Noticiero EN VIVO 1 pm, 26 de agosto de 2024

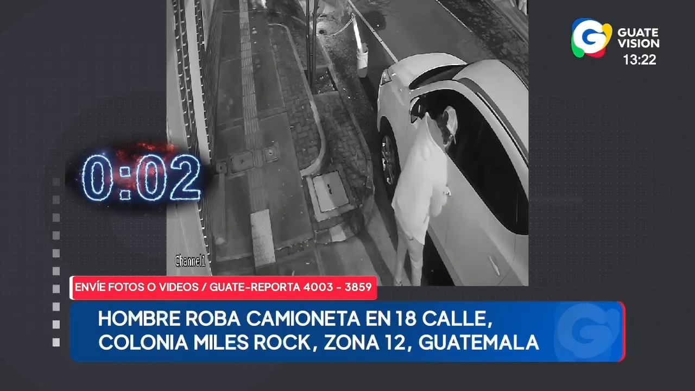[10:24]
El video muestra a un sujeto que necesitó 23 segundos para abrir la puerta del vehículo, arrancar y darse a la fuga. El video muestra que el robo ocurrió a eso de las 2 de la mañana con 50 minutos el pasado 19 de agosto. El siguiente reporte lo recibimos el pasado viernes.